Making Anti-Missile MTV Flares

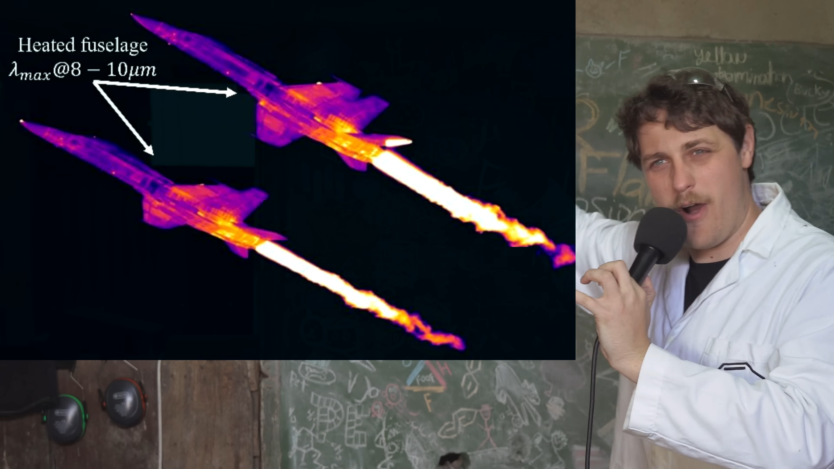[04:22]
Most of the thermal radiation given off by a hot plane would be in the kind of 8 to 10 micron band. And that's what you kind of normally see with a thermal camera.
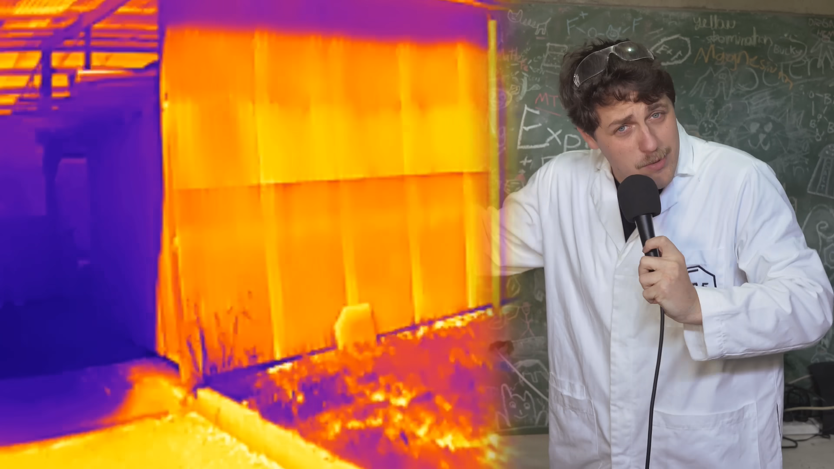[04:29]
But you know what else releases 8 to 10 microns?
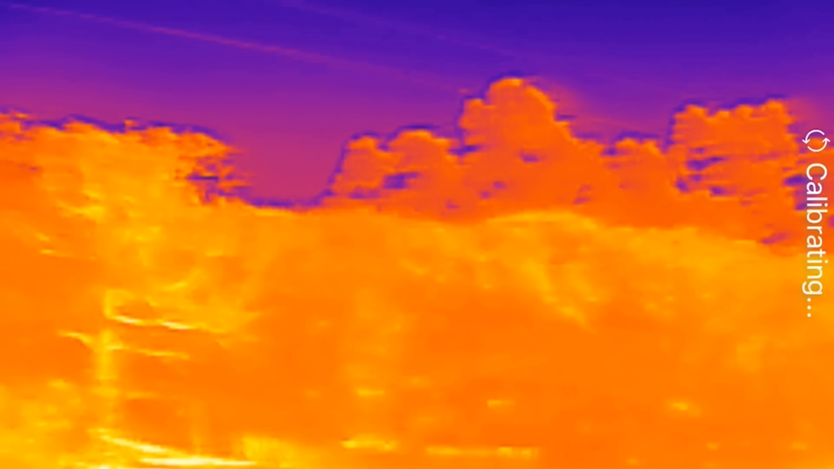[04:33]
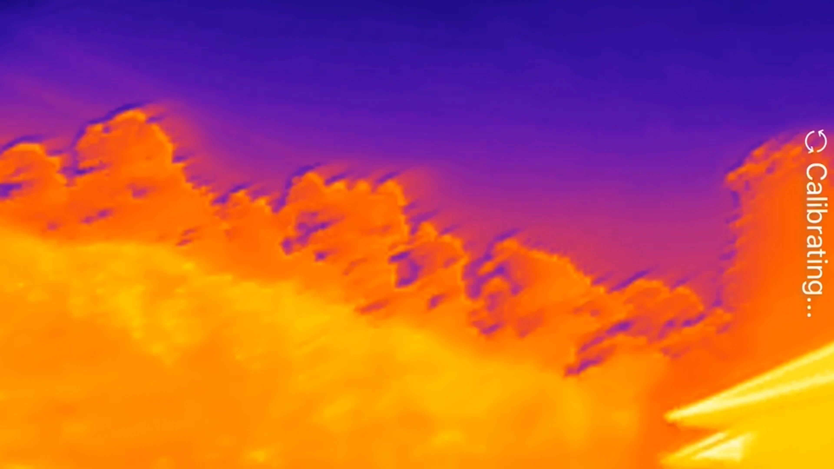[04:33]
The ground and the sun emits a lot of it. And I mean you do.
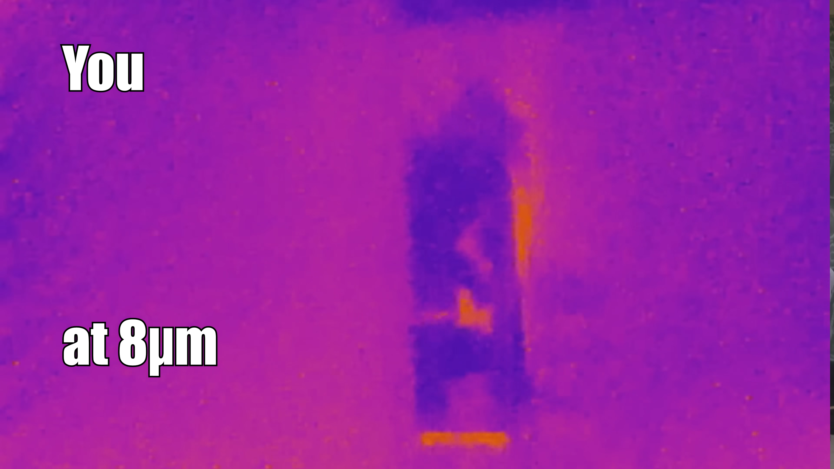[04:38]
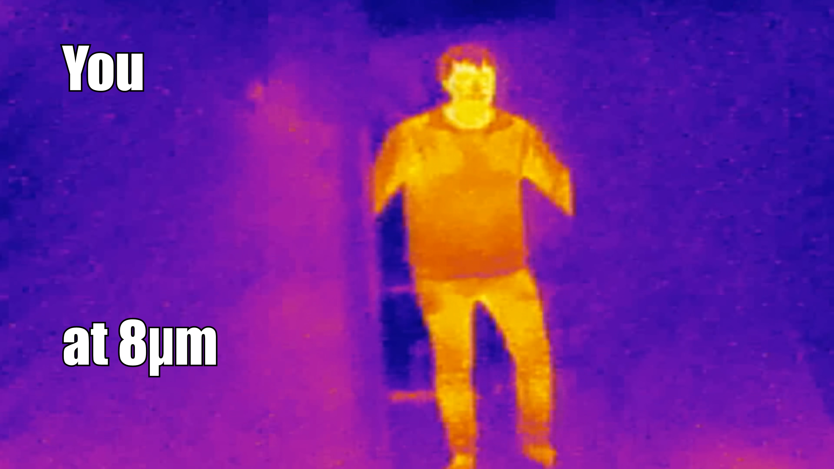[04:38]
But if you're clever about it.
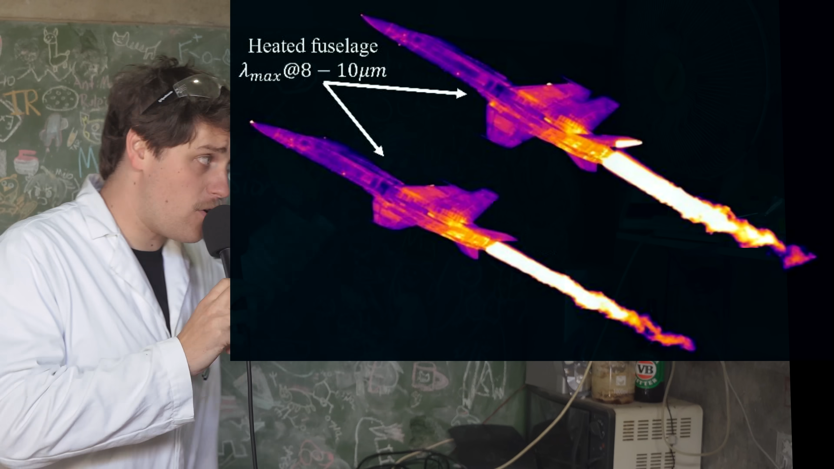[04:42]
There's a much more specific thermal signature that comes from a jet. And that comes from its engines. Apart from just being hotter.
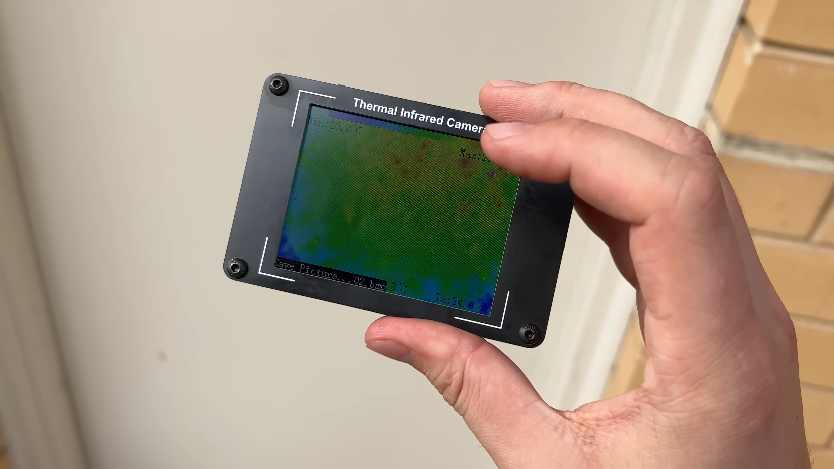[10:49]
This is a thermal pile array. So the sensor technology is made up of just like little resistors that measure changes in heat.
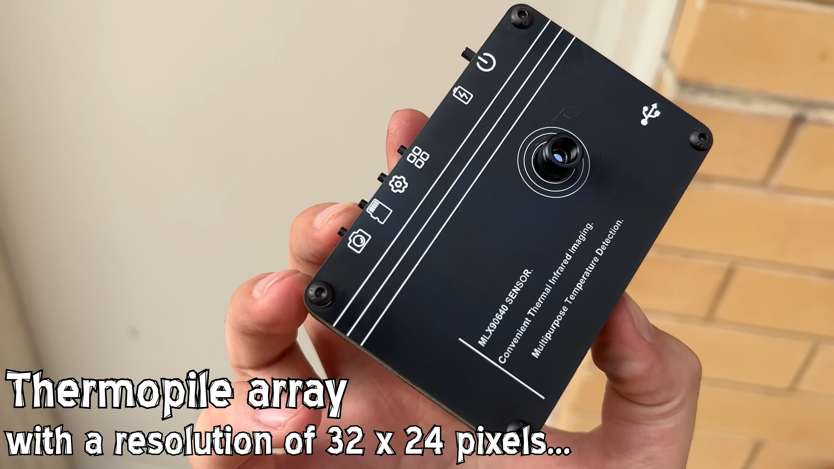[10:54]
So it's kind of a very bad thermal camera.
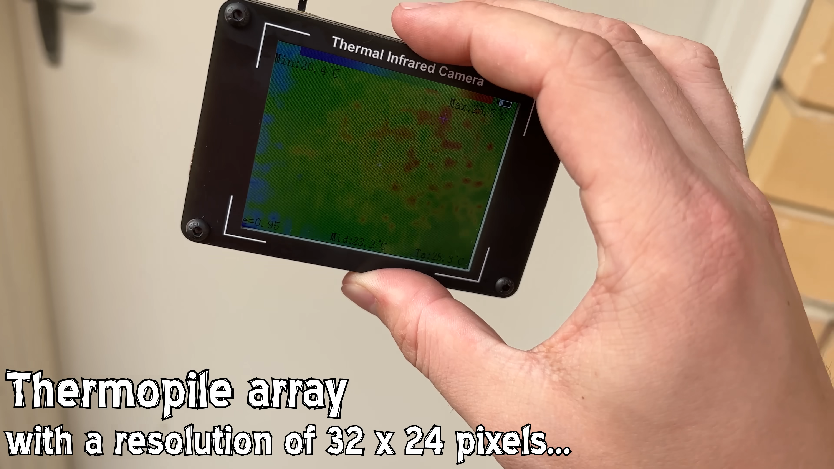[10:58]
The other drawback is the sensor size is only like 32 by 24 pixels. And this was one of the highest resolution ones I could find. I mean there were higher resolution ones on eBay.
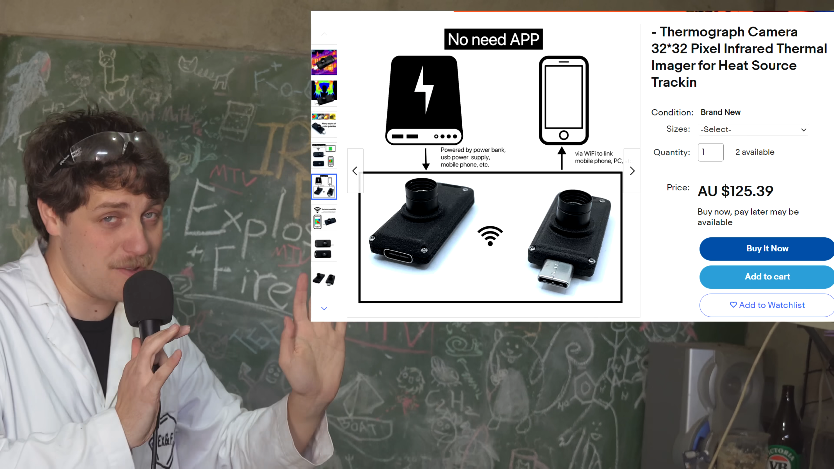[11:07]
But they were just genuine spyware at this point.
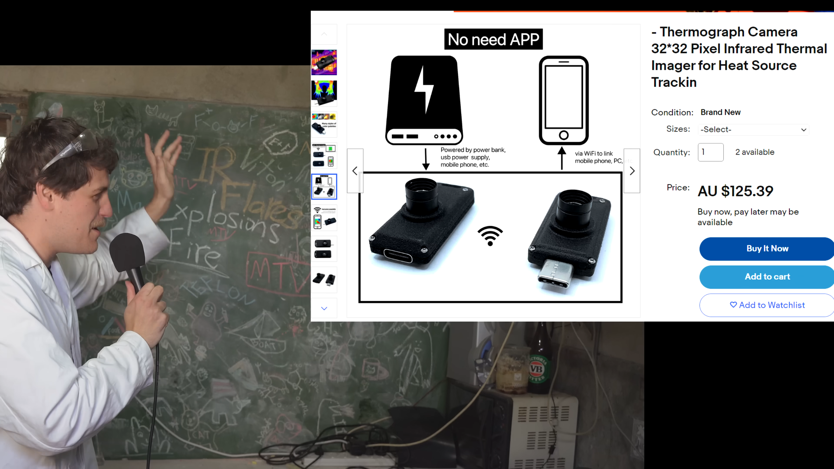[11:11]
It wants to connect to Wi-Fi and USB. And like it doesn't need to... Instead of just being sensitive around the 8 to 10 micron range, they have hugely broadband sensitivity.
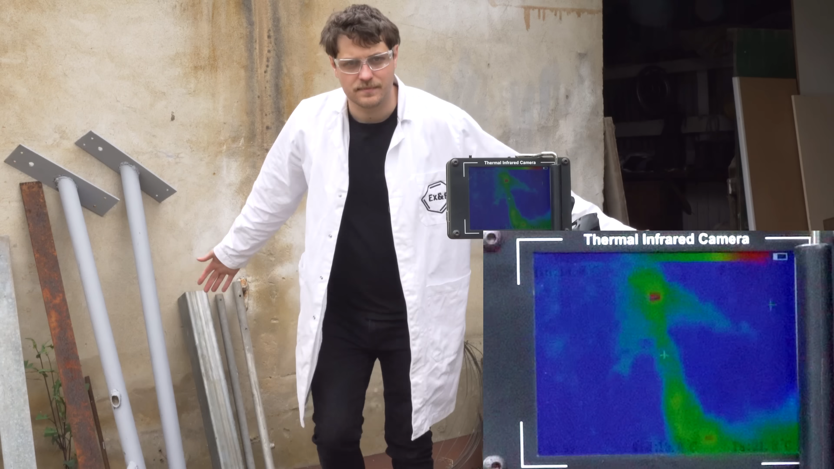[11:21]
It has an anti-reflection coating so it can't see visible light.
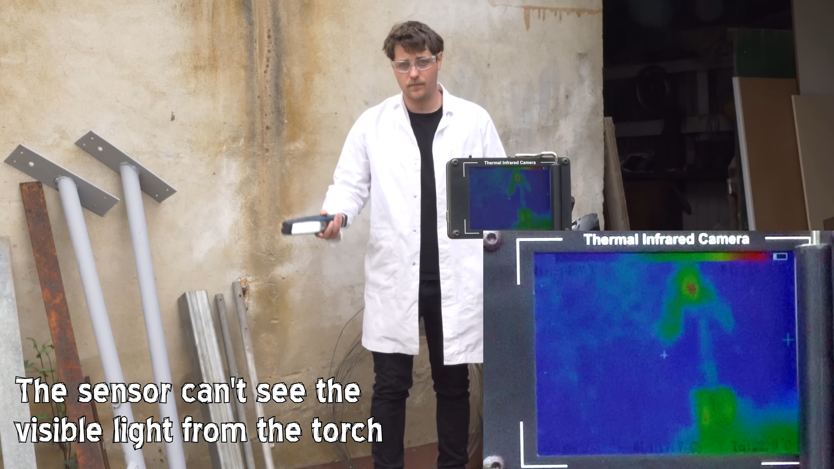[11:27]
But it should be able to see everything from like 1 to 10 microns. It's got this really broadband sensitivity.
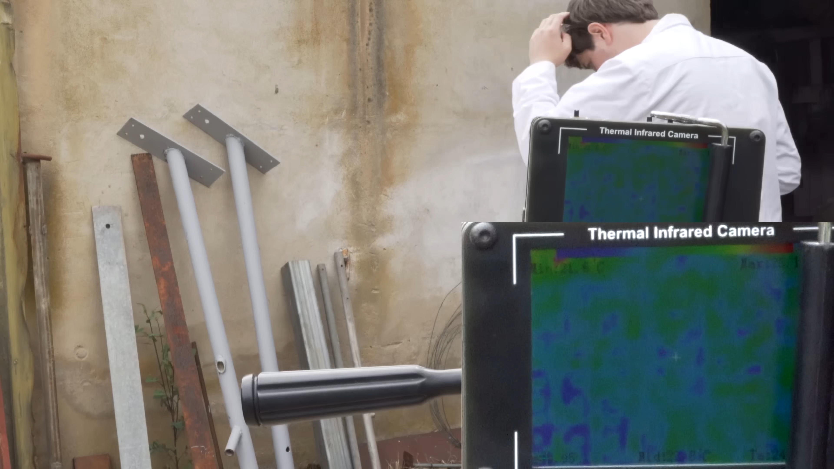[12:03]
Can't see me at all because I'm not emitting light shorter than 5 microns.
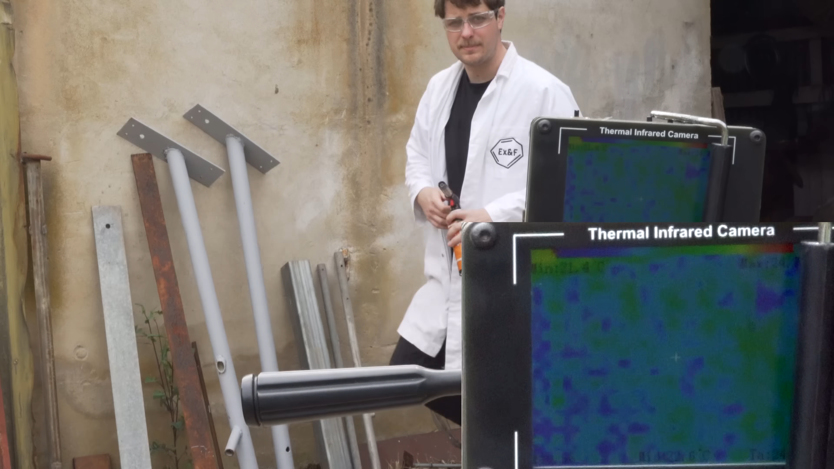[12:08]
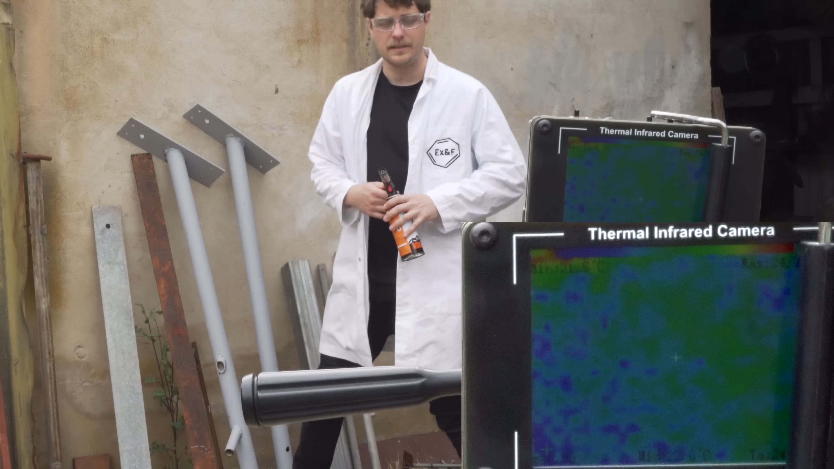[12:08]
But we turn on the butane torch and it sees it perfectly.
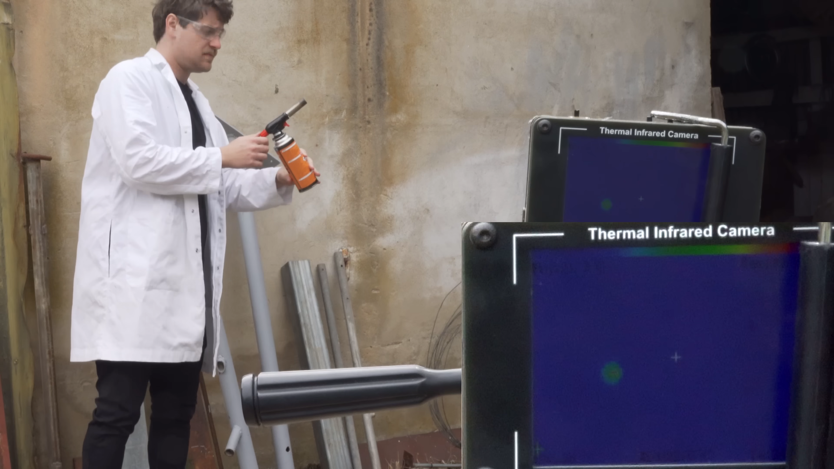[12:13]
So we now have, for like less than $200, an imaging missile seeker array.